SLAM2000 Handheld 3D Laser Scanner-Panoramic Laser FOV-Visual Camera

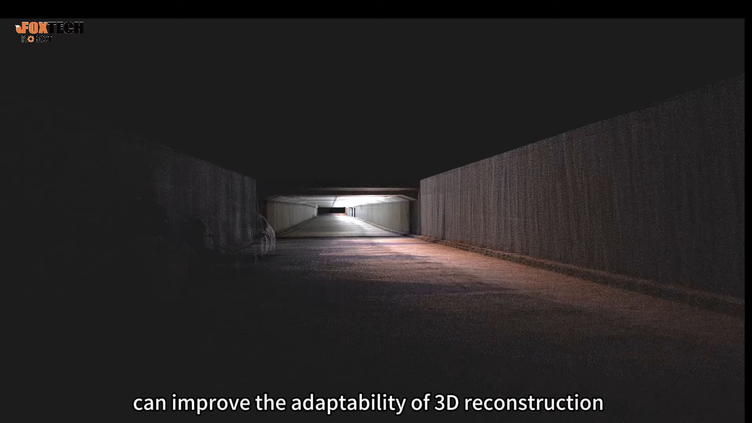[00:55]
The coloring algorithm is specially optimized for surveying and mapping applications,
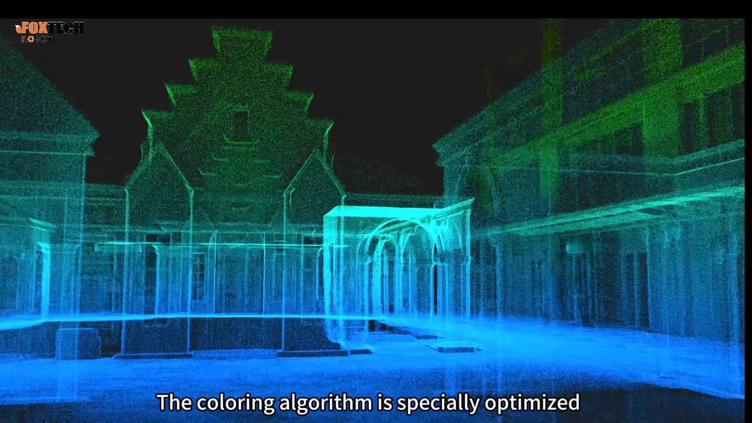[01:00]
making the colored-point cloud clearer and more delicate.